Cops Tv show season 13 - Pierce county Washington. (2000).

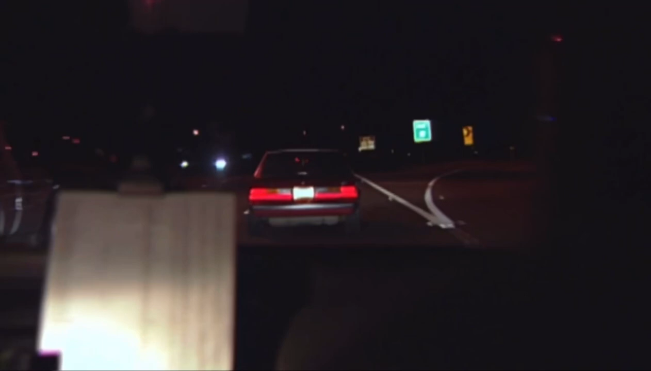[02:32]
392 County Travick. 392 County Travick. 392. Eastbound 512 just past the Steel Street exit on Lincoln Queen Frank 237.
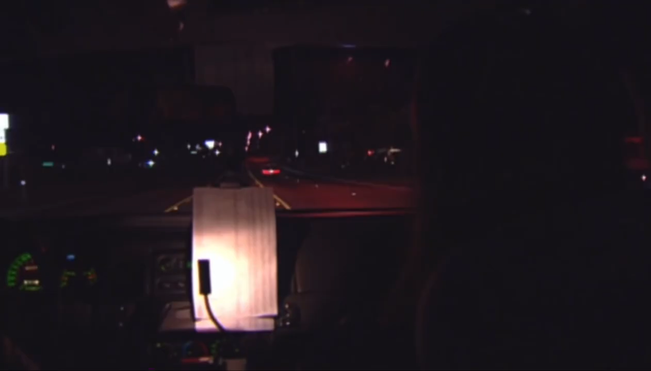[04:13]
Speeds are 90. Speeds are 90. Still continuing south. Now no traffic. Just passing, 105. You just tossed something. Just tossed stuff about 14800 block.